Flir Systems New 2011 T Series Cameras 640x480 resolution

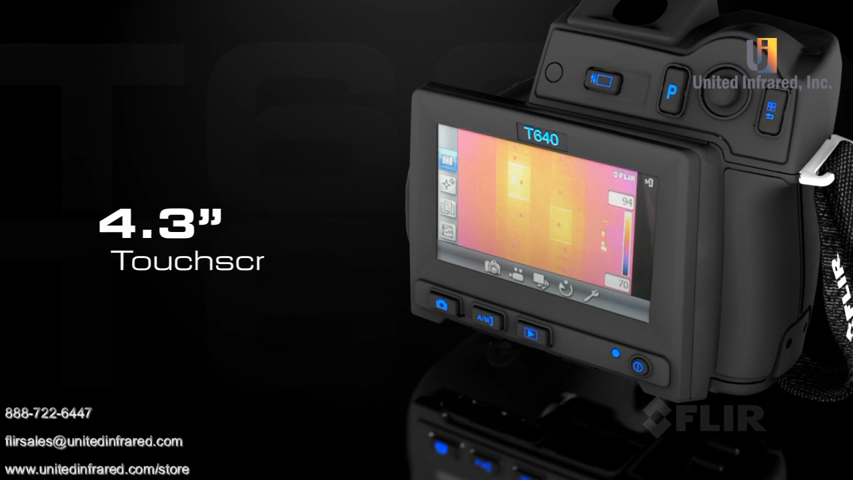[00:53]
Check out the new larger touchscreen that puts plenty of tools right at your fingertips to fine-tune images and radiometric data.
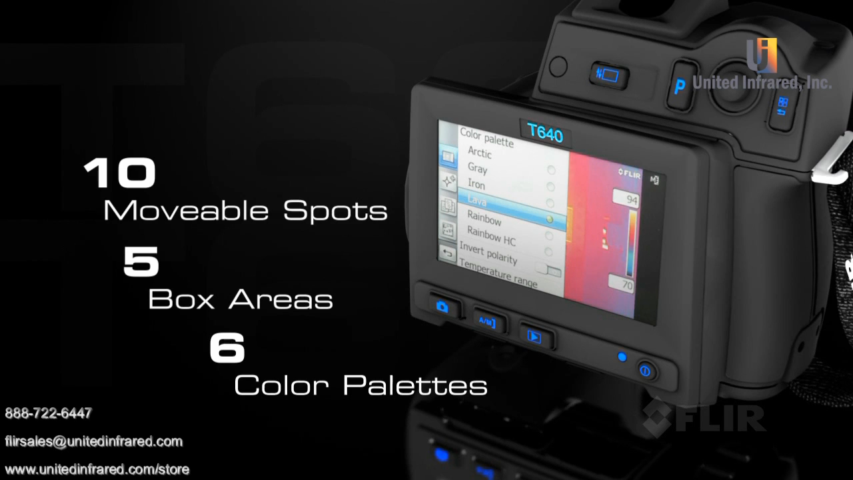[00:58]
And if that wasn't enough, both the T620 and T640 now have built-in Wi-Fi.
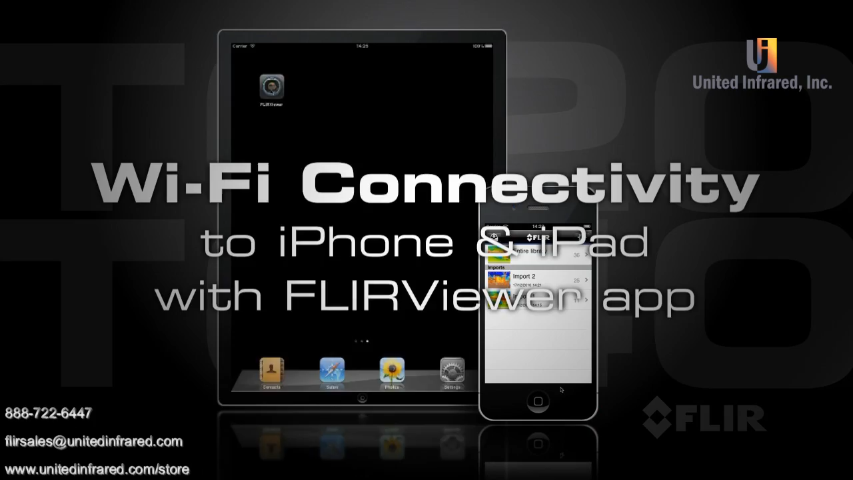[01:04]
Get the new FLIR Viewer app and connect to an iPhone or iPad.
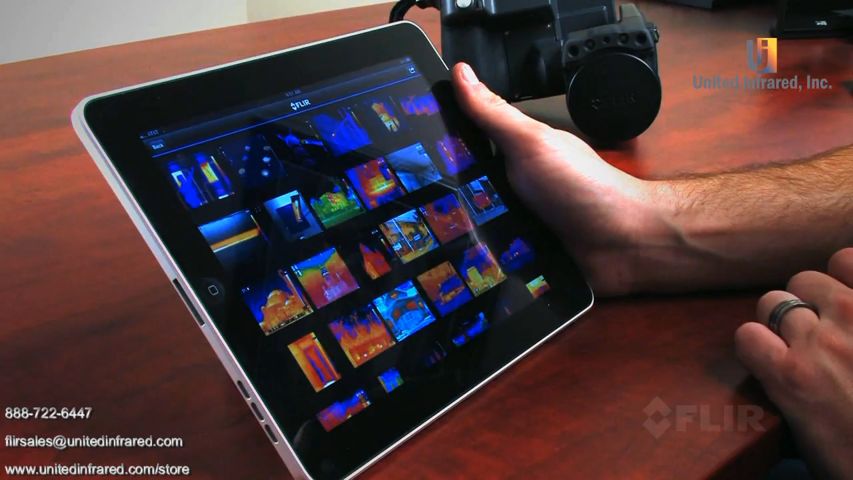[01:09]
Import images from the camera, refine them further, and create reports. Then present the results on-site or by email.
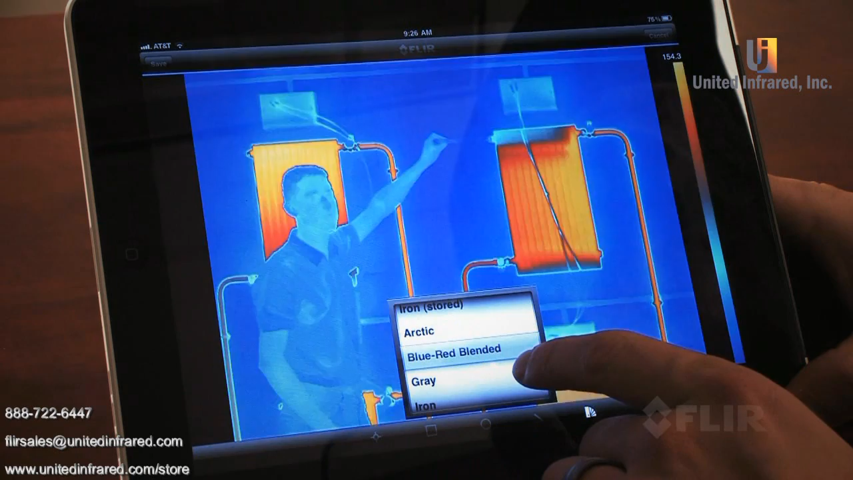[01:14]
It's an efficient way to make a big impact.
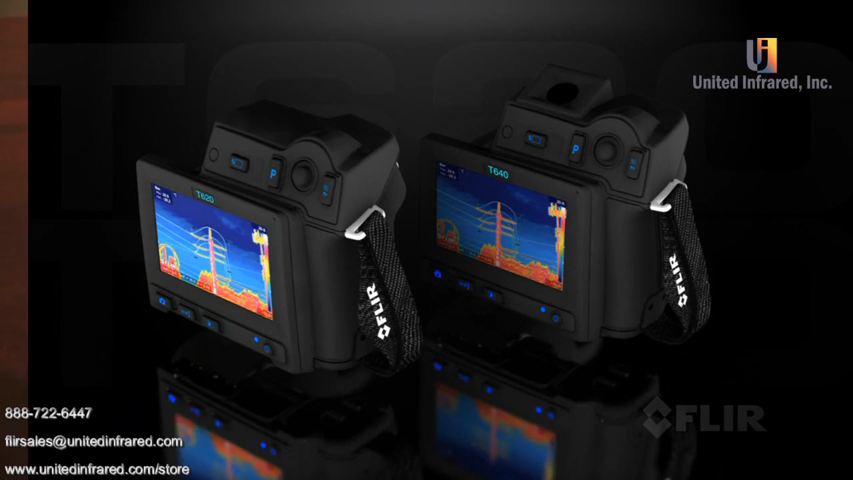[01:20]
All these features and more come with both models.
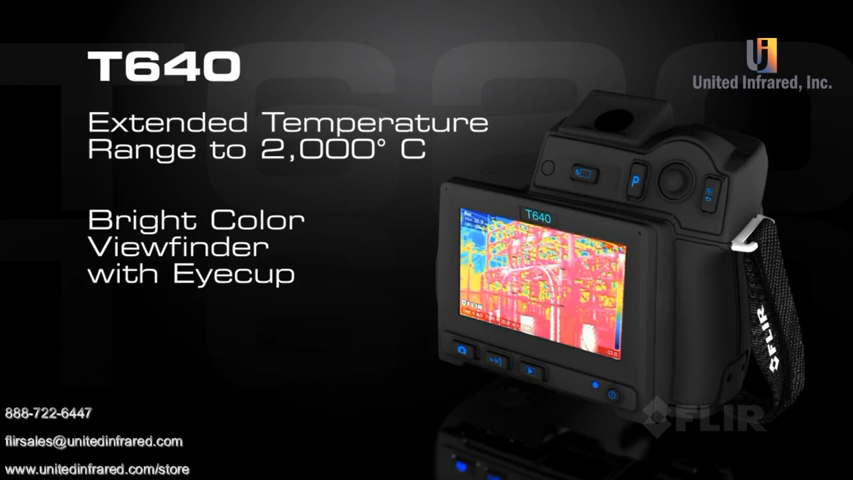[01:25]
Choose the FLIR T640 and gain the additional advantage of its extended temperature range.